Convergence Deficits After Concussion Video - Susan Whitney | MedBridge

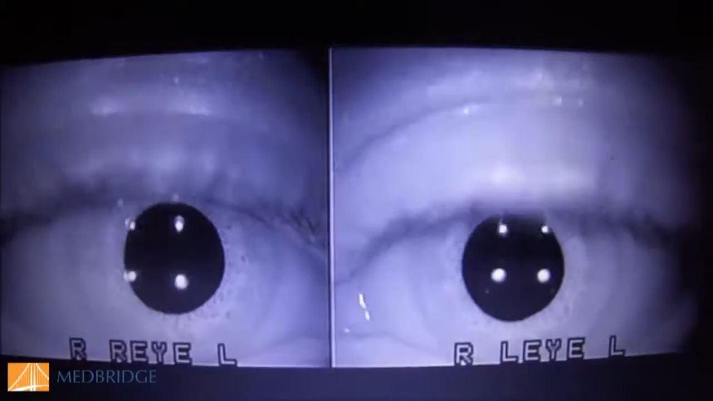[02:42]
with video infrared goggles which we often show because it's so much easier to see some of these eye movement responses but I'm asking this patient to look with their eyes to their right so imagine this you're looking right at the patient and
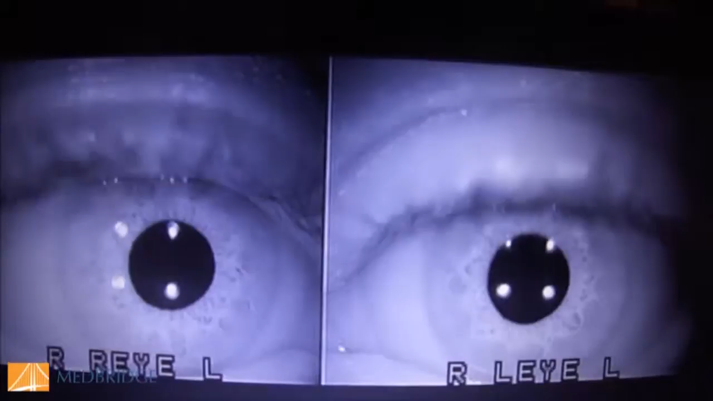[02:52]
I'm asking her to look right did you see what happened initially her eyes came together they converged her pupils got small